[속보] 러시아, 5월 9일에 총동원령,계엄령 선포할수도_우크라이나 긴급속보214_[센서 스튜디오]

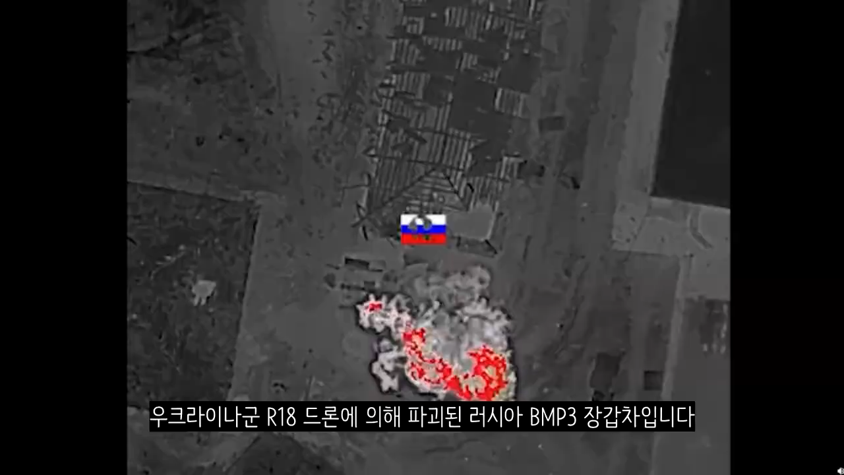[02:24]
우크라이나군 R-18 드론에 의해 파기된 러시아 BMP3 장갑차입니다 러시아 브란스크입니다 브란스크